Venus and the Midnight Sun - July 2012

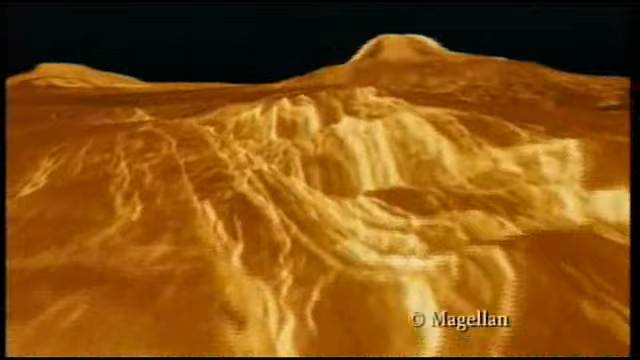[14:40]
volcanoes, in fact, probably not active, certainly not very many of them active, and valleys and so on, and lava flows.
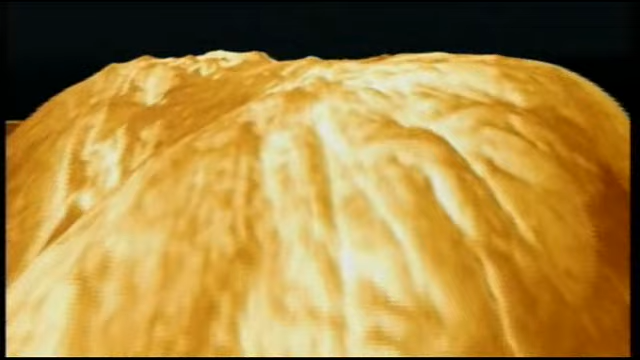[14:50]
There's very interesting structures on the surface as well, like those sort of pancake shapes. Very, very weird surface.